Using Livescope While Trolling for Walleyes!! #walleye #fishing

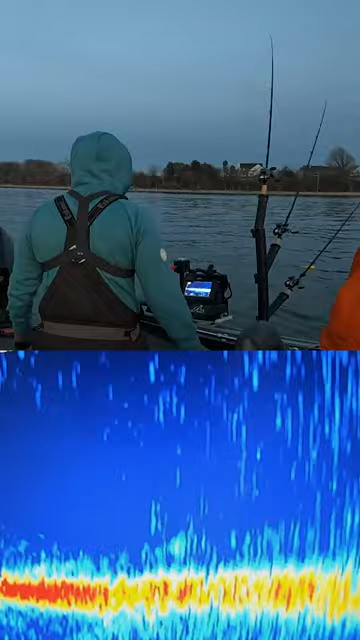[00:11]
What? He's right still, on it. Still on. Yeah, yeah, yeah, yeah, yeah, yeah. That was sick.